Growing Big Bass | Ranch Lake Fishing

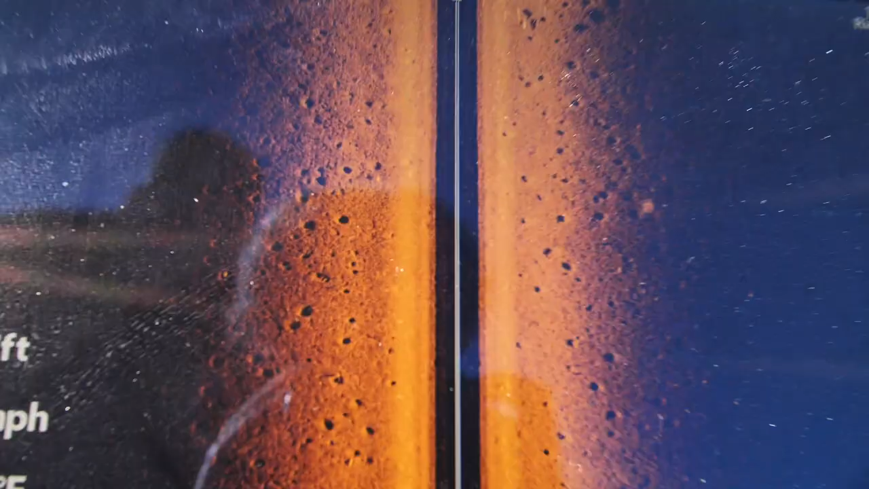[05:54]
Craters everywhere. It's actually bluegill, y'all.
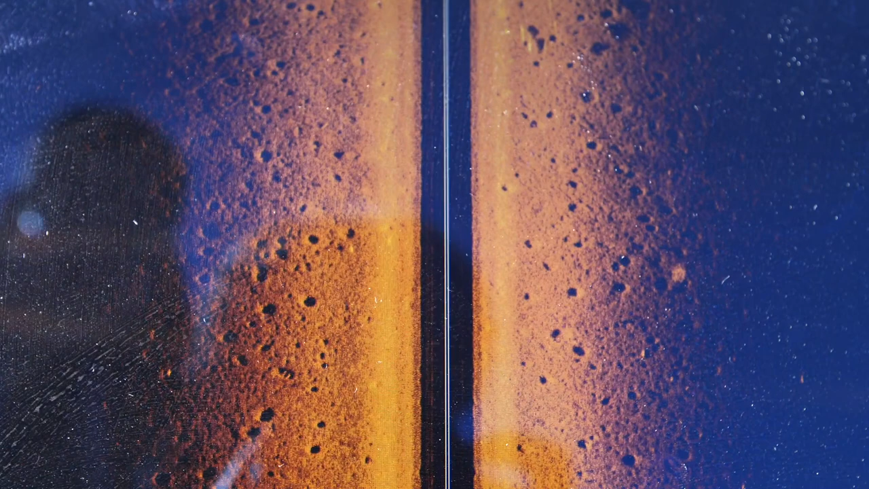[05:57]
Bluegill in the springtime, they make these beds, so a lot of bluegill in here.
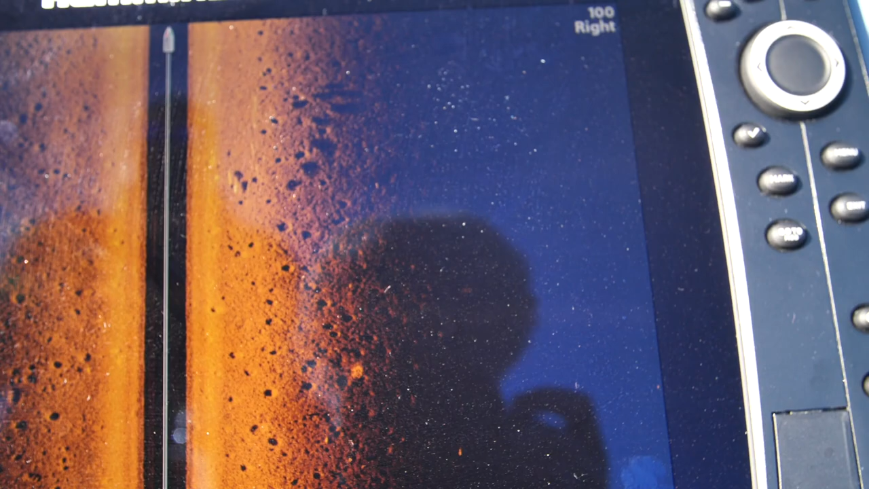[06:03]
Oh, there's a couple of fish right there.